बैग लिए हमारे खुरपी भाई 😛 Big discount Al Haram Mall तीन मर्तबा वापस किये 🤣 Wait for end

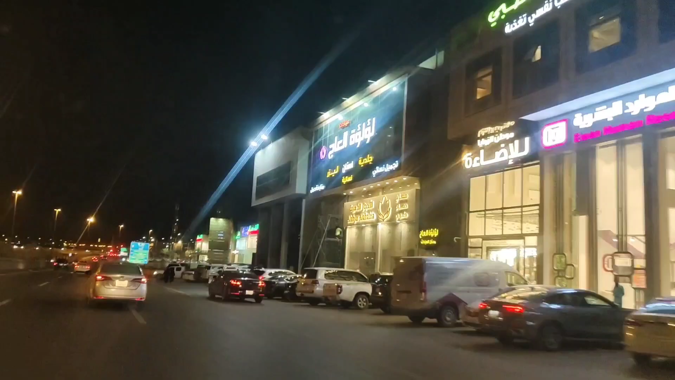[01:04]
तो ये आप लोग देख सकते हैं हम लोग जो है मोल में पहुंच चुके हैं गारी को पार्किन